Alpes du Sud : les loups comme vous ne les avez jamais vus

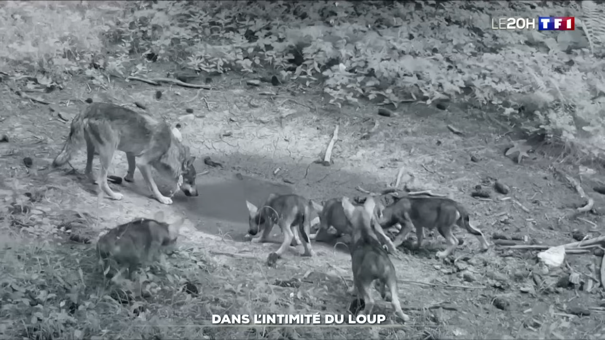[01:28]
Cinq à six loups, tout au plus. Désormais, il y a sept meutes.